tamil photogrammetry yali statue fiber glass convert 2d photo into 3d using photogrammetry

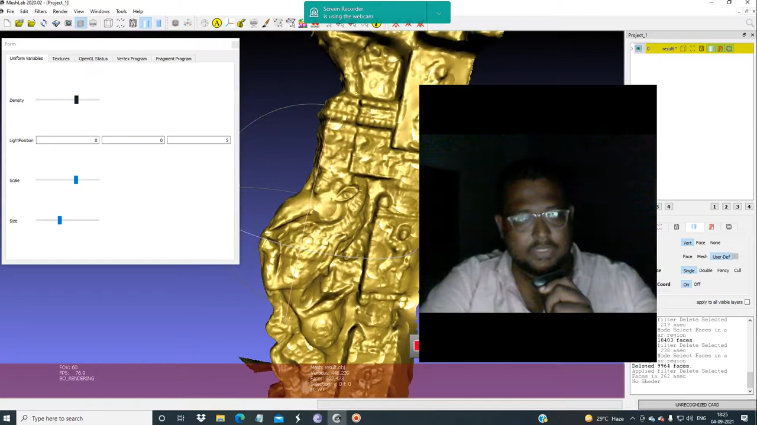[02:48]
சிலை இந்தமாரி ஒரு சிலையானைய பாக்கலாம்ுதில ந LAKEsuiteியா filters apply சிலையா
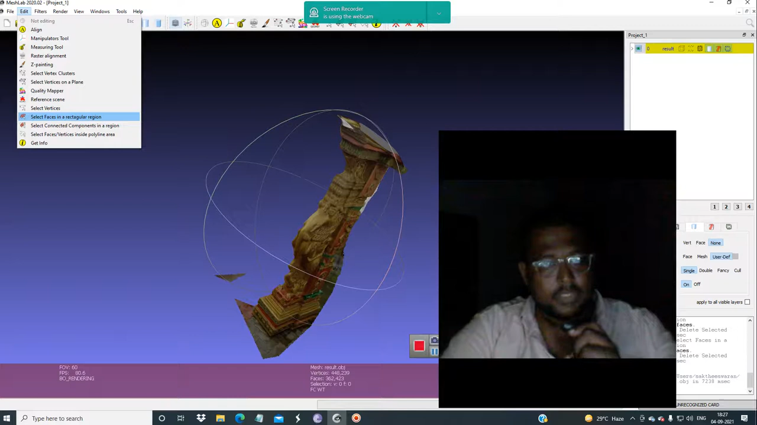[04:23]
edit select faces இது எப்படி select பண்ணிட்டு இதை 클릭ப் பண்ணினா இது deleteாயேனோ இந்த மாரி ஒரு யாலி செலை
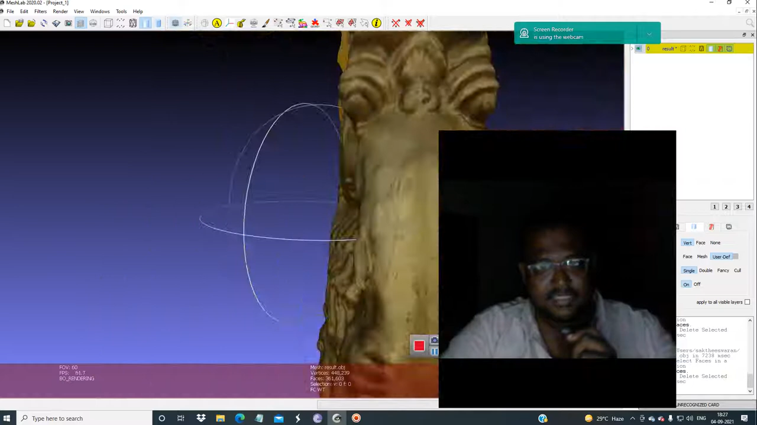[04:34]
யாலி செலை உங்களுக்கு நான் குடுக்குறேன் இதை அப்படி எடுத்து GMC இதில்லா நீங்க யூச் பண்ணிகிலாம் இது கோயிலிருந்து எடுத்ததுக்குடையது நாரமலா ஒரு கலியானம் முட்டவுத்தில் fiberglass
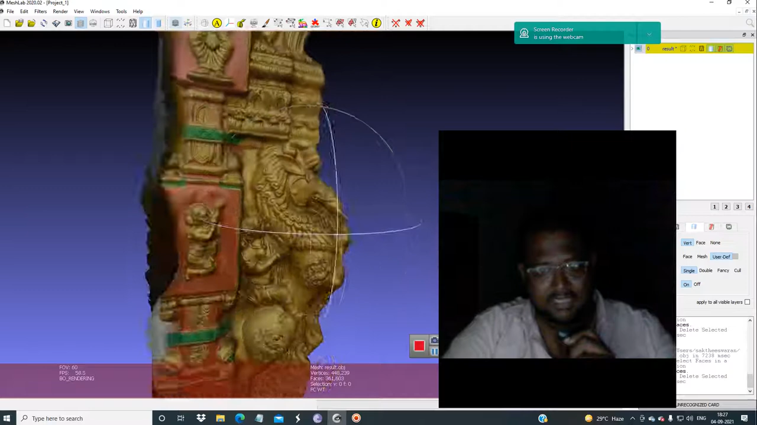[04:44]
statue வாவச்சிருந்தது இல்லா ஒரு Plastopary statue வேடுத்தது சரிய்லா so